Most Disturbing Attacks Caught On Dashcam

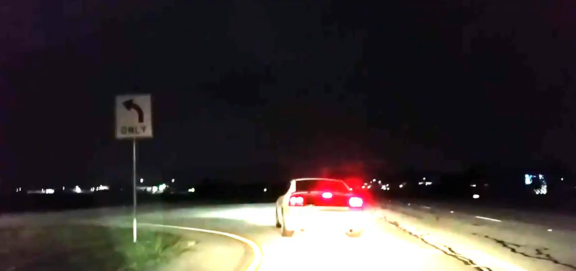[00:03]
On June 19th, 2016, when this man left his friend's house, he noticed the car behind him, and he pretended to take the exit to the highway, but at the last second he switched to the service road. When he got to the next overpass, the car had exited and was waiting for him at the light.
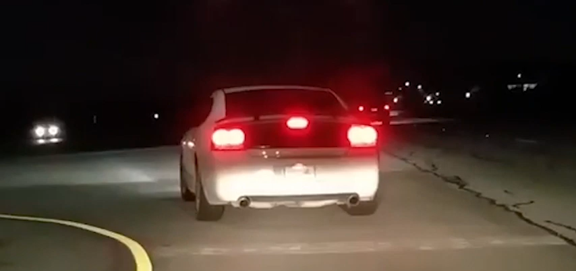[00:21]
He then made a U-turn at the overpass, and on the other side of the highway, he pulled over.